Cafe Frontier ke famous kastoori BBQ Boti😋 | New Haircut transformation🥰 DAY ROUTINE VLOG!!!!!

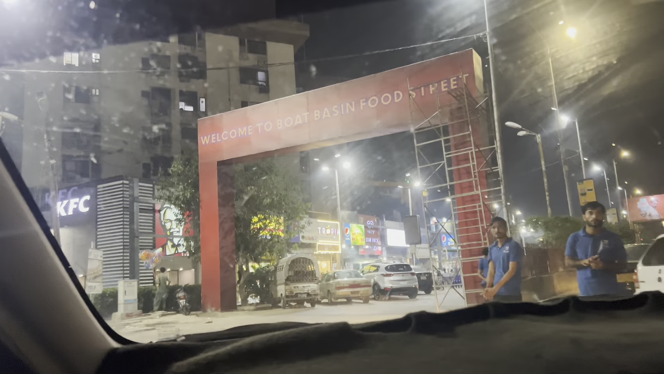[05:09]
ऑलराइट गाइस, हम लोग फाइनली आ गए हैं बोर्ड बेसन फूड स्ट्रीट।